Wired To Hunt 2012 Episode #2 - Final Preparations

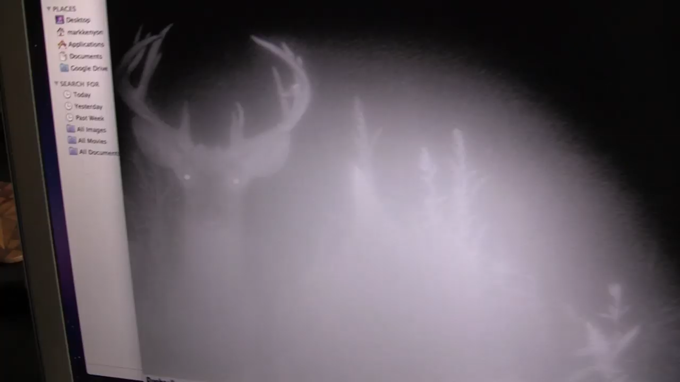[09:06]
So we're hoping, since he's without velvet here, maybe he's going to stick around. So we're crossing our fingers, hoping to cross paths with the Triple Threat this year.
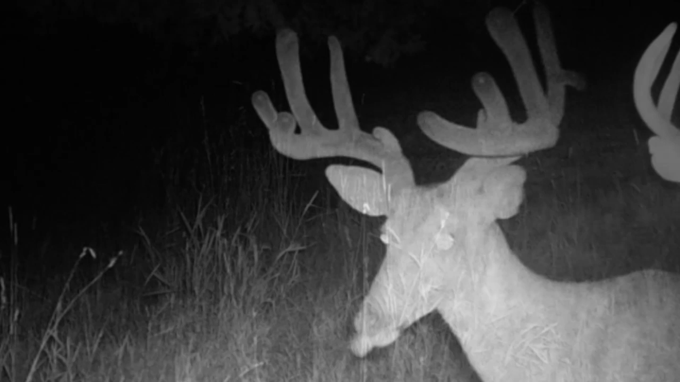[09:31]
This buck here is thumbs up. This is the deer that Pete saw actually last year. We've done all the preparation and we've got the big bucks to chase, but none of it really matters if you can't hit the bloody thing.